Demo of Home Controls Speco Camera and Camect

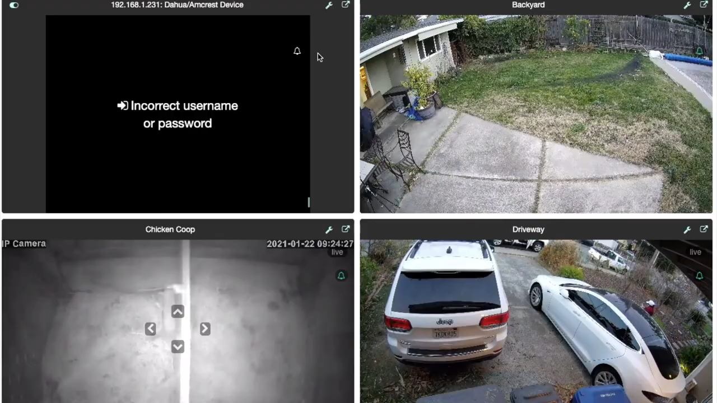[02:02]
So CAMEC will automatically detect IP cameras, but for some cameras you need to put the username and password under camera settings.
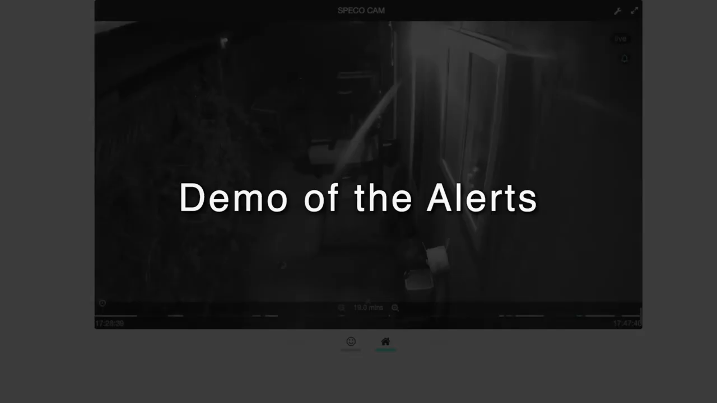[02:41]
Okay, so let's test an alert. So I walk in front of the camera and whenever I go back to the CAMEC app and select the alert icon, I can see that it properly identifies me as a person.
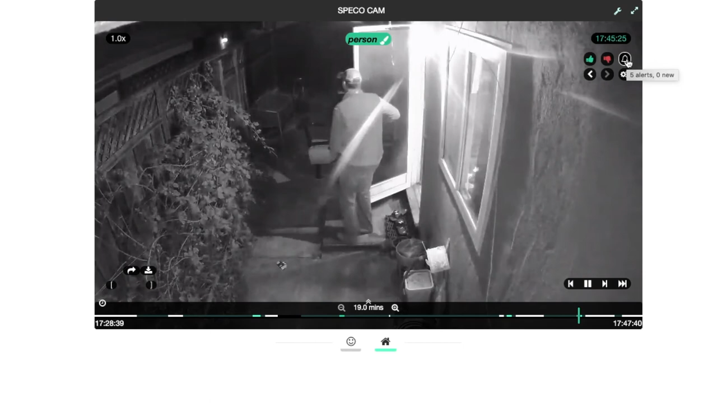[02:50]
And you can also get feedback to the CAMEC app and with that feedback it can learn your preferences over time.
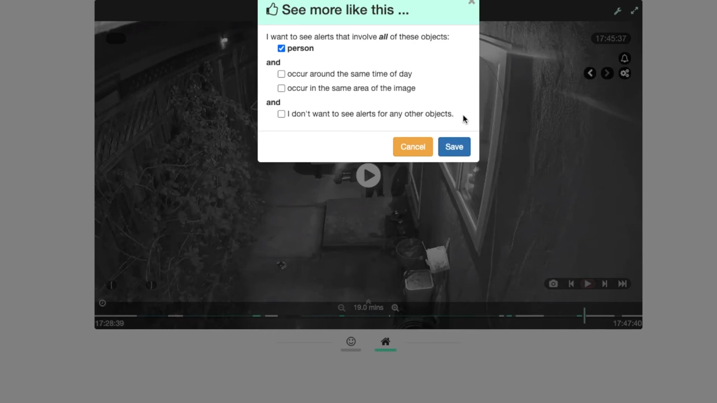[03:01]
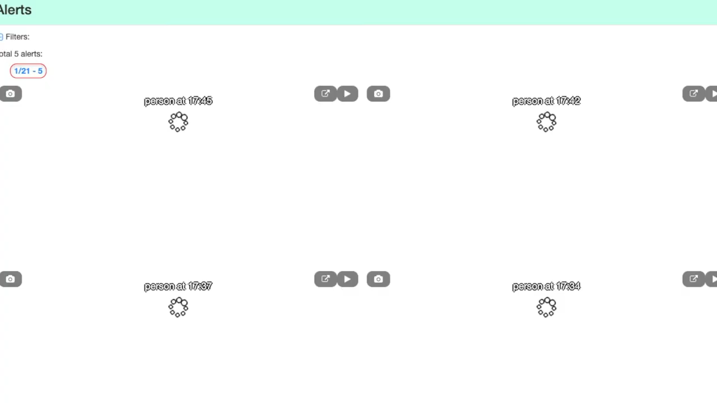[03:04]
And you can also access the history of alerts that occurred.
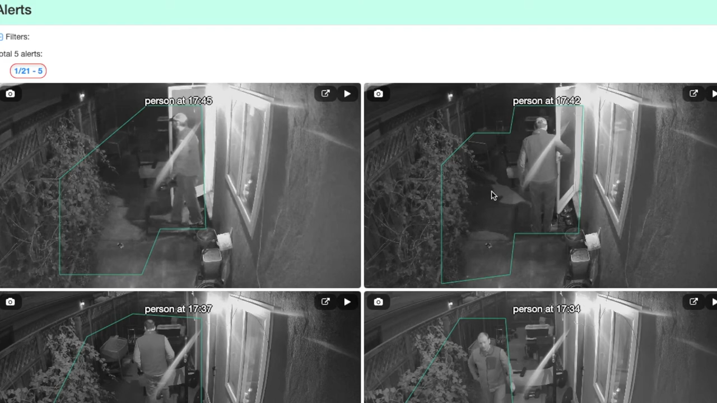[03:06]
And these are the alerts that occurred today.